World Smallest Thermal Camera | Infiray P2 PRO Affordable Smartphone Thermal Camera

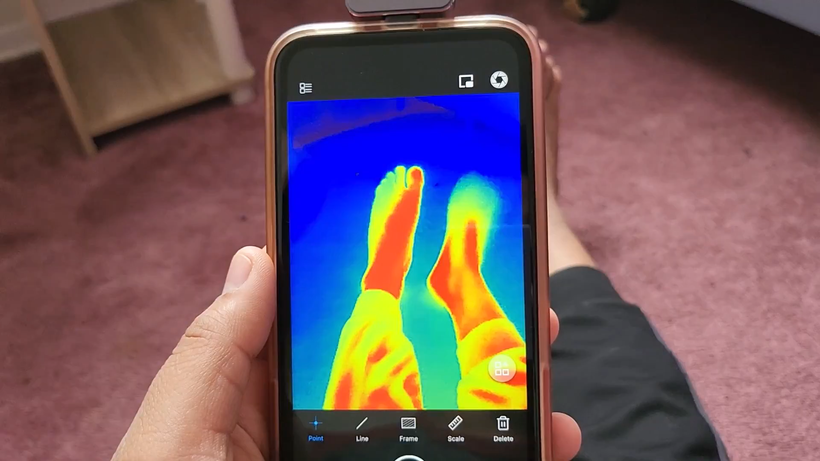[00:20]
All you need to do is insert the camera to the USB port and start accessing the camera through the app.
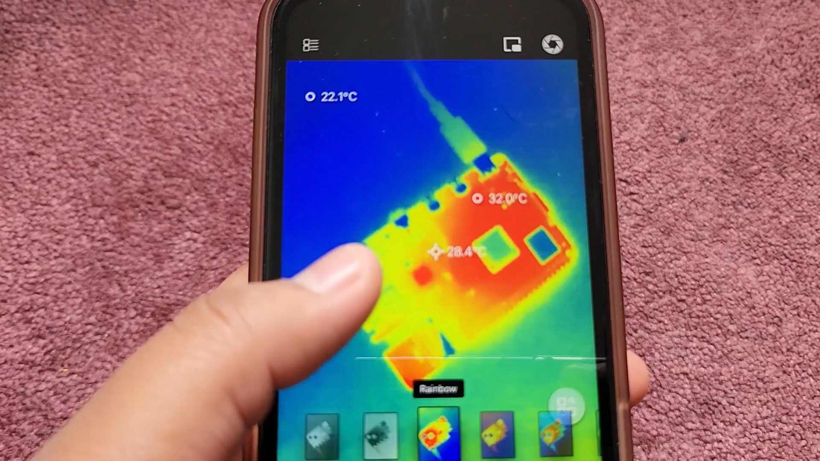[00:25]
On screen: max 32.0°C
Here are a few sample videos that I have taken from this camera.
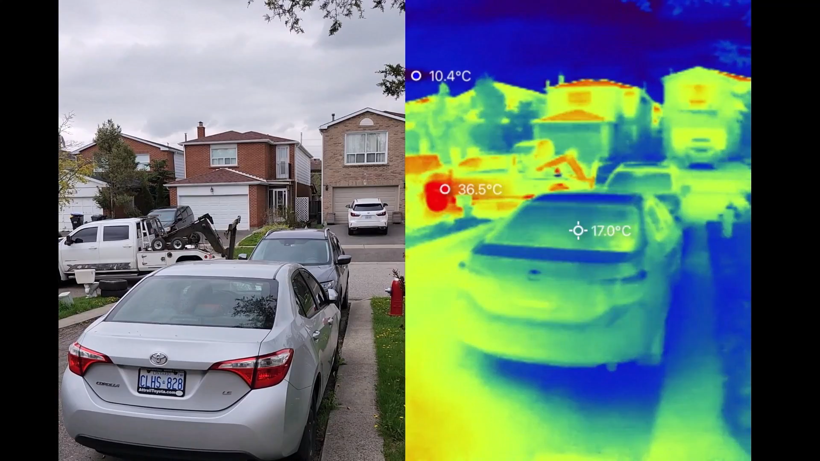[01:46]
On screen: spot 17.0°C
this camera is really awesome right faster responsive and with a good resolution
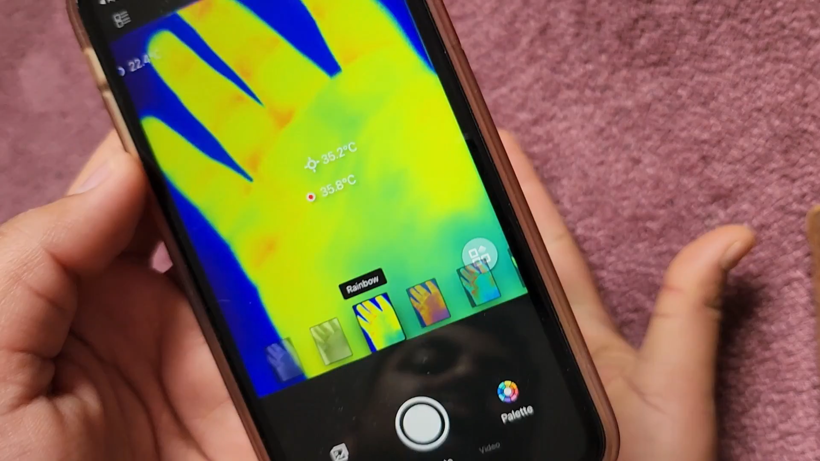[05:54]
On screen: spot 35.2°C
the screen will not only display the thermal images but also the temperature of hot
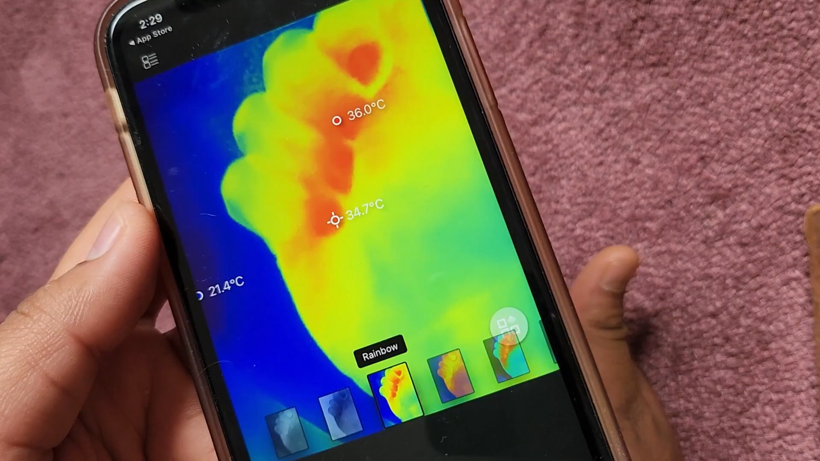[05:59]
On screen: spot 34.7°C, max 36.0°C, min 21.4°C
cold portion there are various settings for
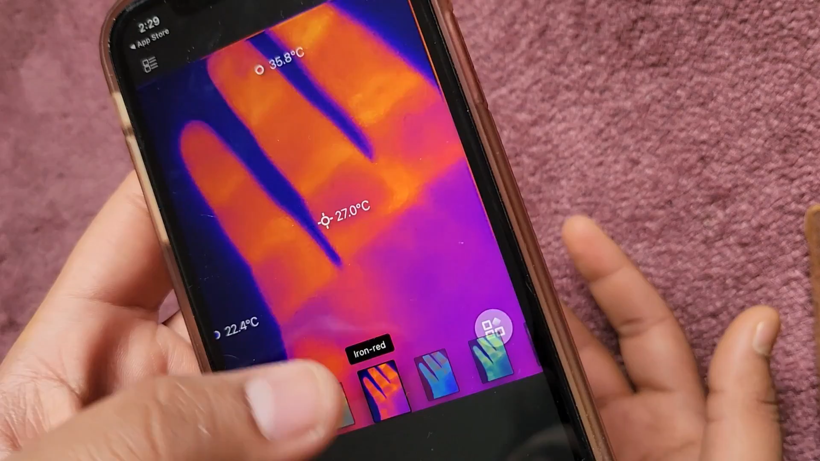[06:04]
On screen: spot 27.0°C
color and image display you may choose anything you like but for me the
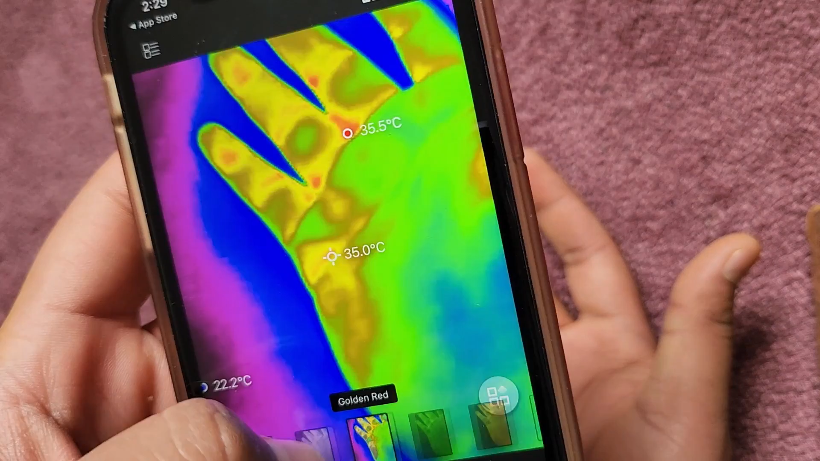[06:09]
On screen: spot 35.0°C, max 35.5°C
red hot option is better you
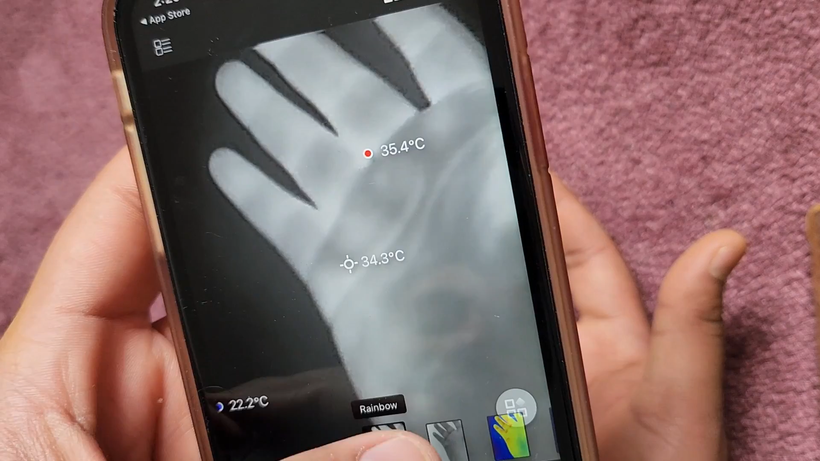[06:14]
On screen: spot 34.3°C, max 35.4°C
can click photos using this button you may also switch
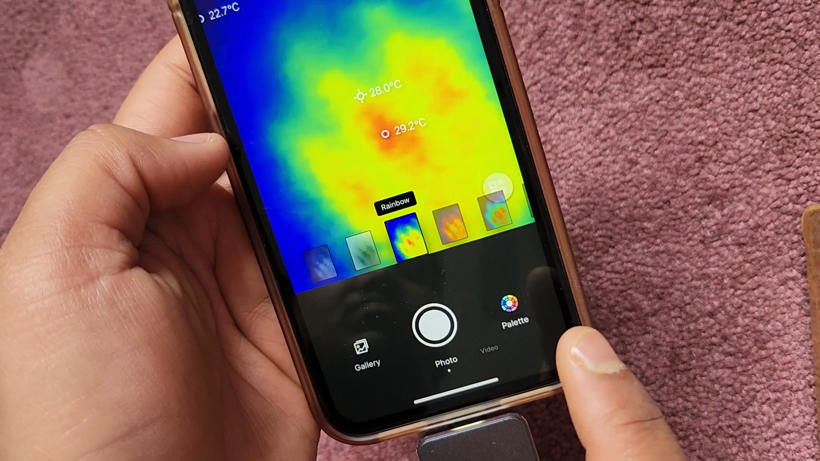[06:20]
On screen: spot 28.0°C
to video mode and record the thermal imaging videos from here
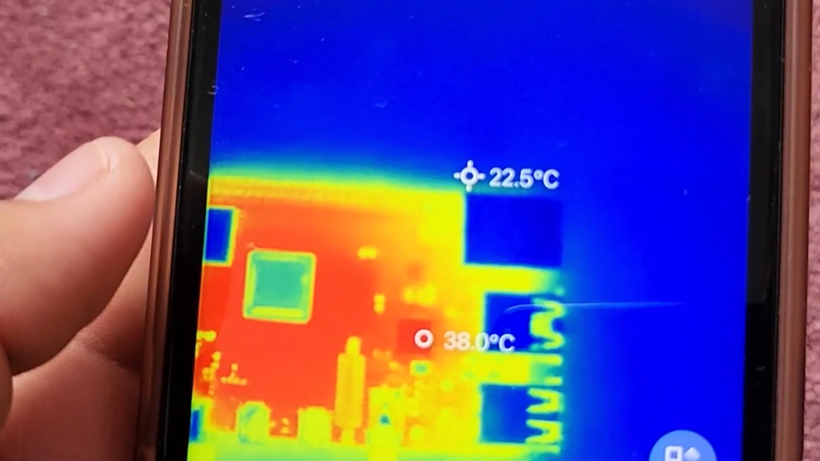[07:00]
so while talking about this macro lens under macro lens the image looks something like this
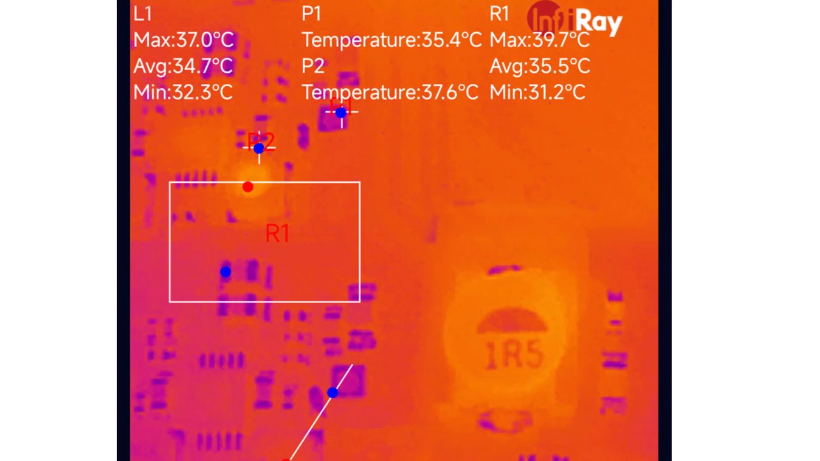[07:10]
here are few samples of videos that i have taken using the thermal camera without any extra lens